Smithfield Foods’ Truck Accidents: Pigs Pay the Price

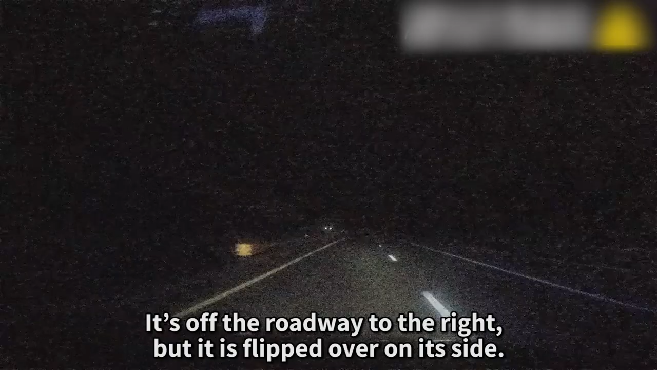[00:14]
The truck ran off the road and rolled onto its side.